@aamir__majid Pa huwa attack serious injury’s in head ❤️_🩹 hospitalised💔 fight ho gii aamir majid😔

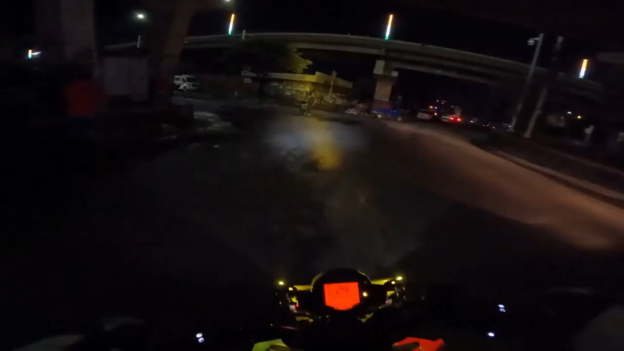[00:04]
कि अब यामिर भाई जो है अंडर ऑब्जवेशन ही है रात का देड़ बज़े है सभी में जा रहा हुआ है इस बख्षे के होस्पिटल विकाज
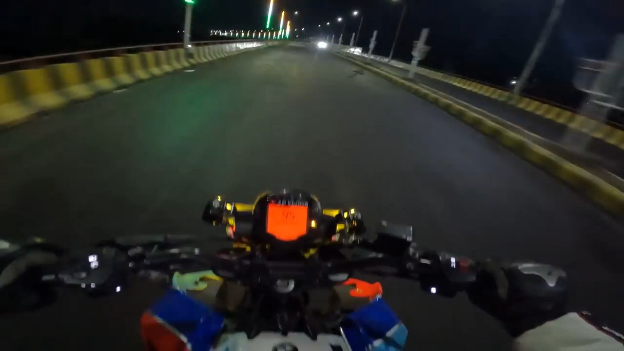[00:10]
एक सीन होगा है वह तमड़ा वाला वह उसलिए भाई अब भुख्षे के होस्पिटल जा रहा हुआ है रोड पर कोई भी नहीं �